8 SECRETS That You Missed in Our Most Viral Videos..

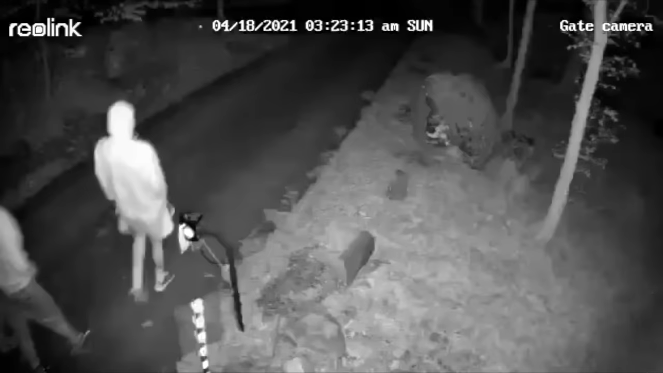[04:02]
these five kids that were just walking up our driveway They
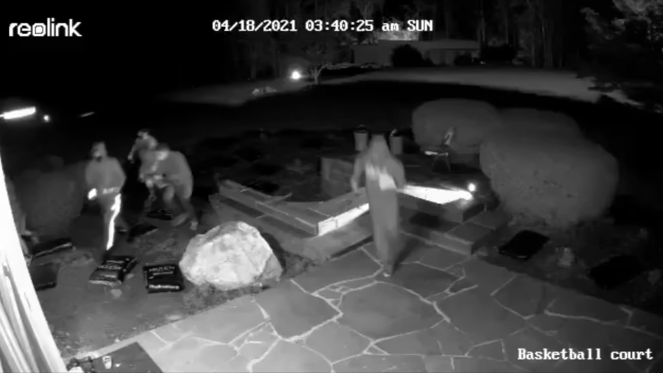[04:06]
ended up posting pictures like on our on our house and just doing reckless stuff We didn't include this in the video because it happened after obviously